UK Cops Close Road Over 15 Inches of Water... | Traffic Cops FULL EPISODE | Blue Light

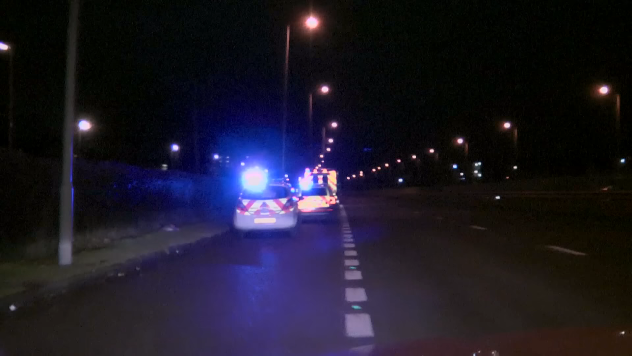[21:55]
An ambulance has arrived. All right, the gentleman's in the ambulance. Right.